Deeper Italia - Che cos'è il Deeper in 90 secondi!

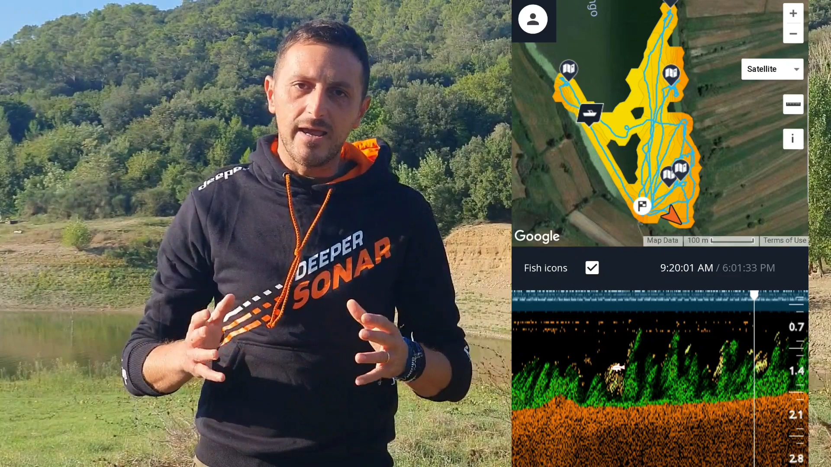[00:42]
che è una sorta di account personale che racchiude tutti i dati delle vostre sessioni di pesca, inclusi le scandagliature del fondale, le mappe patimetriche, i punti e i tragitti che avete trascorso durante la vostra sessione di pesca.